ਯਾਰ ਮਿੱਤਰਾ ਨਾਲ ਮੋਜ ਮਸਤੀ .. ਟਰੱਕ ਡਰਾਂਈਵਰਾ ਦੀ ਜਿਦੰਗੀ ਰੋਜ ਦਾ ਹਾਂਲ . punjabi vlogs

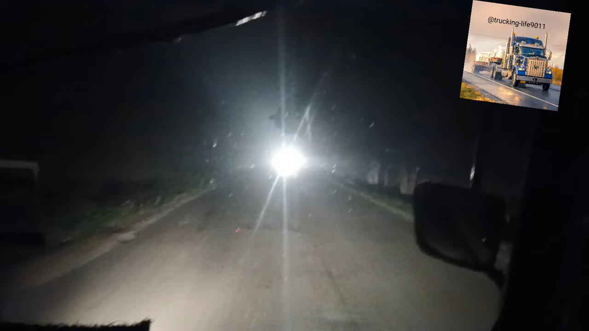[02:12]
ਆ ਜਾਓ ਚੱਲਦੇ ਆ ਹੌਲੀ ਹੌਲੀ। ਰੋਡ ਜਮਾਂ ਸੁੰਨਾ ਪਿਆ, ਕੁਝ ਵੀ ਨਹੀਂ ਦਿਖਦਾ, ਨਾ ਕੋਈ ਗੱਡੀ ਆ ਰਹੀ ਆ ਨਾ ਕੁਝ ਆ ਰਿਹਾ। 3 ਵੱਜ ਗਏ ਹੋਏ ਆ,
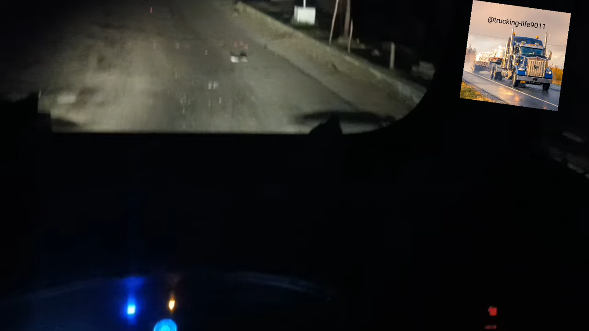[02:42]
ਰਸਤੇ ਦੇ ਵਿੱਚ ਗੜੀ ਵਾਲੇ ਪੁੱਲ ਦੇ ਕੋਲ ਹੀ ਖਬਰ ਆ, ਆ ਵੀ ਲੱਗੀ ਹੋਈ ਆ, ਪਿੱਛੇ ਤੋਂ ਲੱਗੀ ਹੋਈ ਆ। ਰਾਲੇ ਚ ਰਸਤੇ ਦੇ ਵਿੱਚ ਤੇਜ਼ ਆਉਂਦੇ ਆ, ਦੇਖਦੇ ਹੈ ਨਹੀਂ ਇਹ, ਥੋੜ੍ਹਾ ਧਿਆਨ ਨਾਲ ਆਵੇ ਤਾਂ ਫਾਇਦਾ ਹੋ ਜਾਂਦਾ, ਨੁਕਸਾਨ ਤੋਂ ਬਚ ਜਾਂਦਾ ਬੰਦਾ।